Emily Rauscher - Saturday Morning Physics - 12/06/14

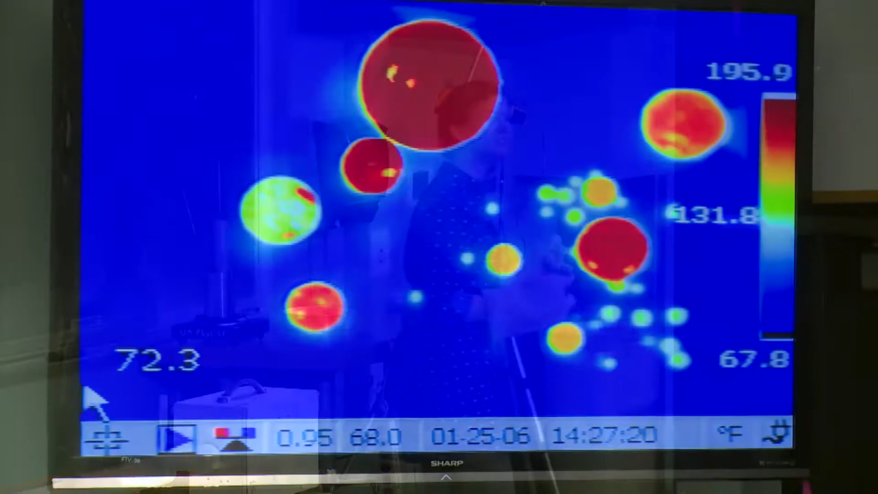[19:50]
On screen: scale top 195.9°F, scale bottom 67.8°F
Because they're hot. They have a high temperature just like these young planets. And you'll notice actually that although they all started at the same temperature, the small ones are cooling off very quickly. They're less bright already. And the physics going on here is a little bit different from the exact physics going on with these planets. It's a little more complicated. But it still is true that the bigger planets are the ones that are easier to see.
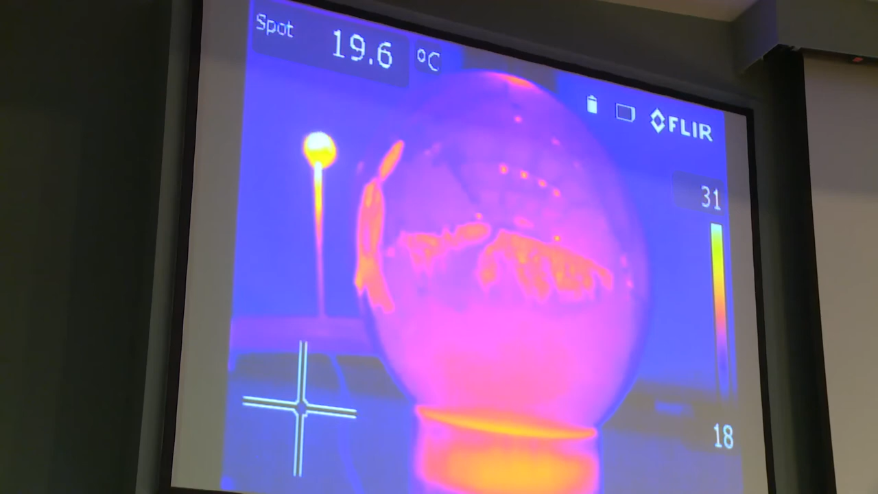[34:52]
On screen: spot 19.6°C
So just look at the planet. So now you can see the planet is hot, and so it's glowing in infrared light. And now, if we look at the planet passing behind the star, we're very clearly going to see when we lose that light. So this is like a transit, but the other way around. Instead of blocking starlight, we're blocking light from the planet. And so how much less light we see between when both the star and the planet are visible, if we compare that amount of light to the light when the planet's behind the star,
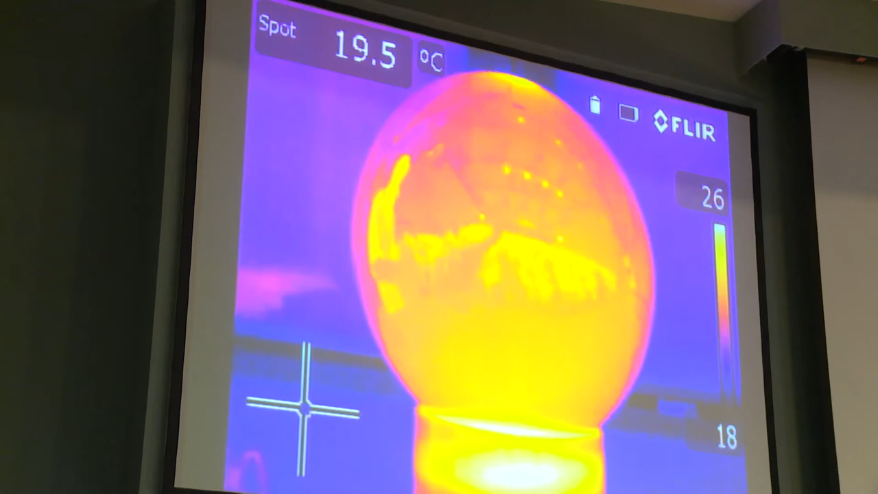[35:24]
On screen: spot 19.5°C
we know how much light had been coming from the star, and that tells us something about how hot